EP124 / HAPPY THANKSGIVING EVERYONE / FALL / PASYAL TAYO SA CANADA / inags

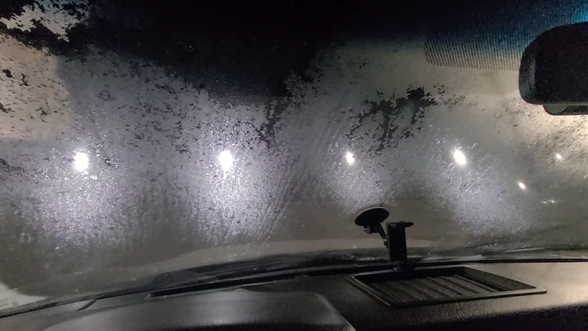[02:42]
So, since na, meron na siyang heater, nabugahan na siya ng heater, diyan pumunta yung init sa windshield natin. So, ano yan natin, o. Yan.